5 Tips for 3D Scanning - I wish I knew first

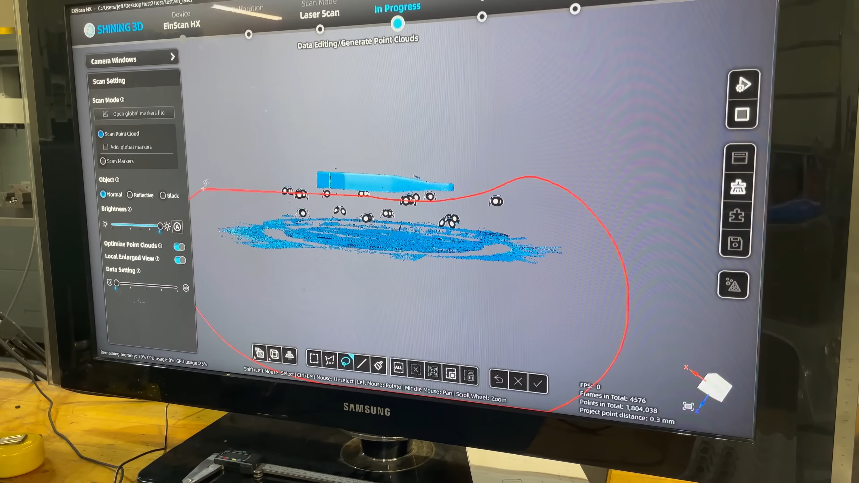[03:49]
The problem with the 3D printed one is they are kind of light and so they can slide around. If they move, your scan is done.
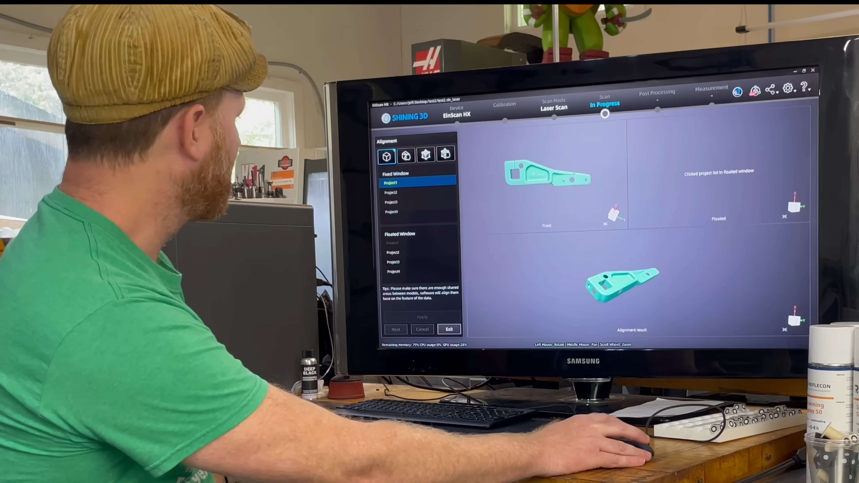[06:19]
You want to start off with one scan here and then your second scan here. Now here is some data that I do not have. But these are also oriented properly.
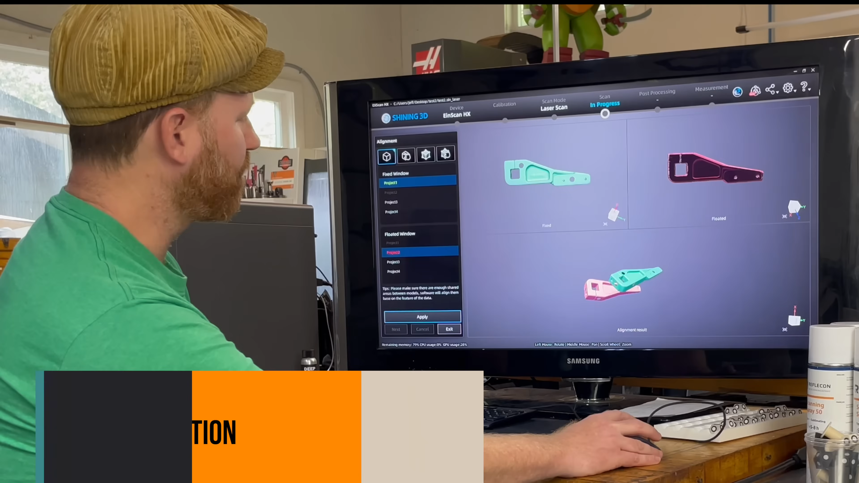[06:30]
So now I want to look around and say now that I've got these in the windows in the correct format, I want to say I want markers. I want this marker lines up with this marker.
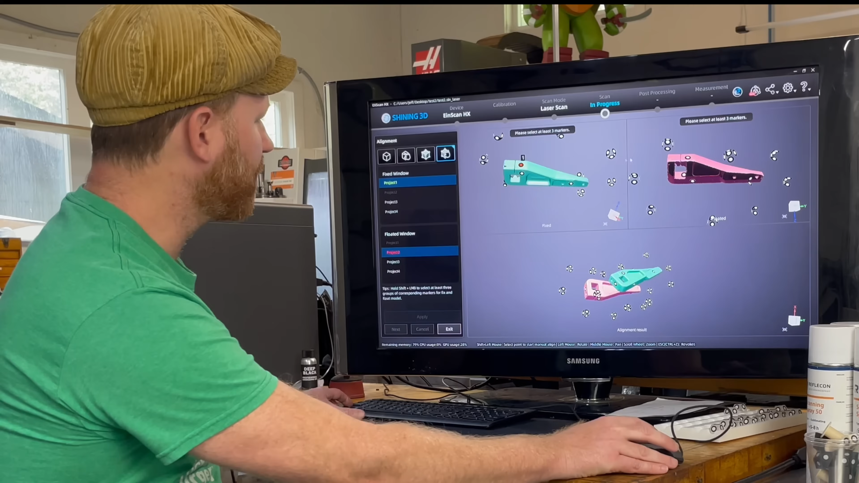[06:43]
And this marker lines up with this marker. And then I think I've got this marker
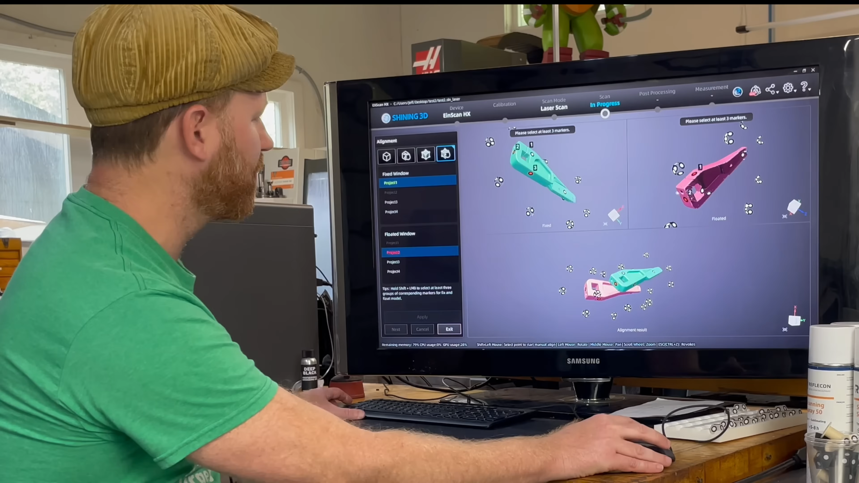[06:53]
lines up with that marker. And then I can say apply.
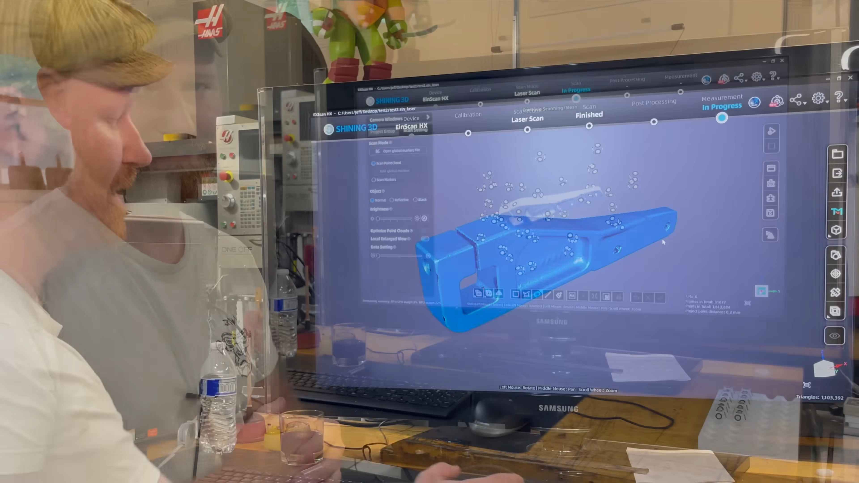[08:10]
So now we moved into measurement. We're simply going to say, I want to create a feature. I want to make a plane.